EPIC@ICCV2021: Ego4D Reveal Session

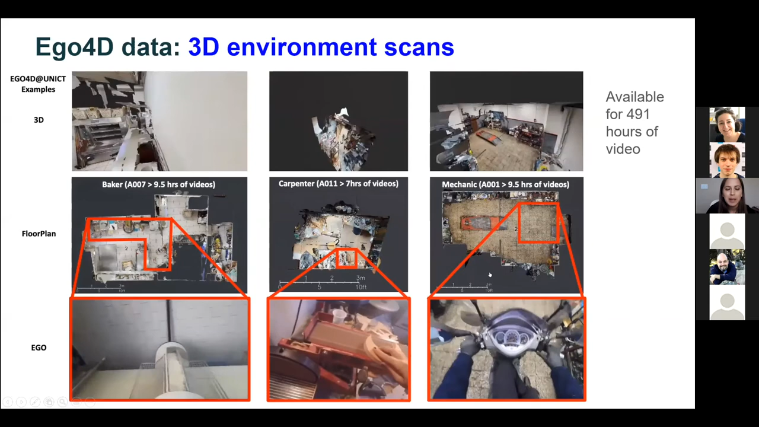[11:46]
i also want to highlight some of the modalities that are accompanying this video so different pockets of the
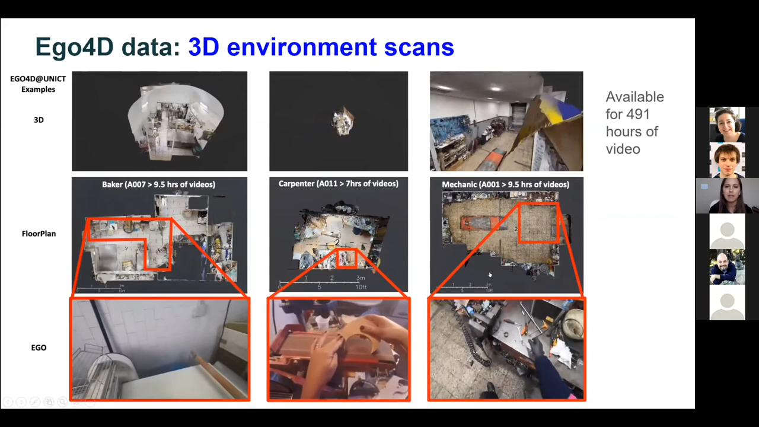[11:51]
data have additional modalities besides the rgb stream here i'm highlighting first the
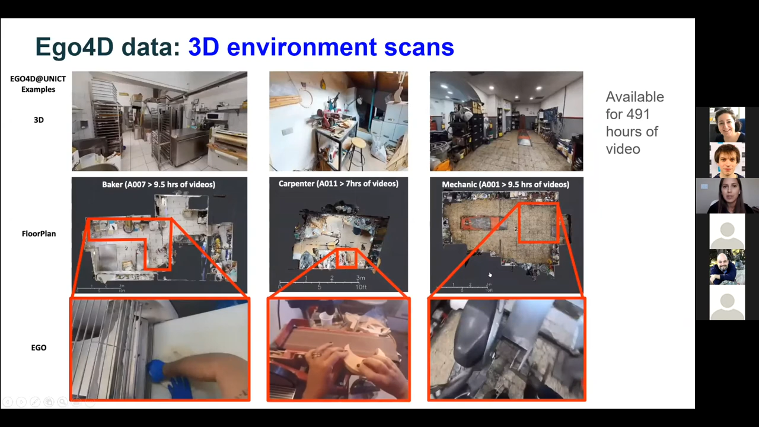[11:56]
3d environment scan almost 500 hours of video is associated with a 3d
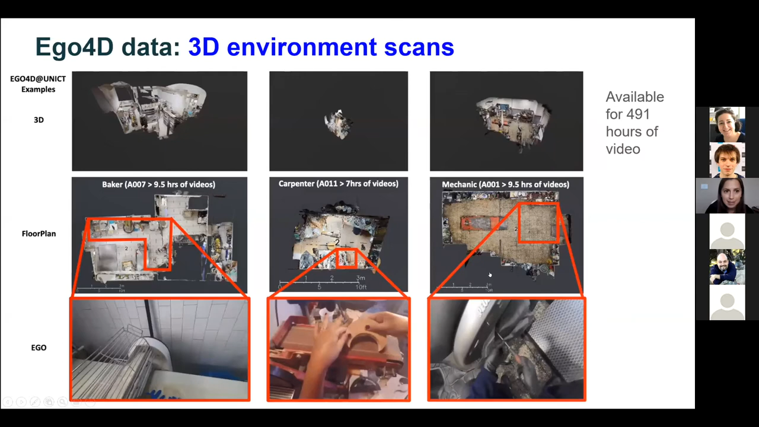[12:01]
scan of the full environment in which the video takes place so you can see those 3d scans on the top row and then on the bottom row you can see how then a dynamic video from a head mounted camera um as the person goes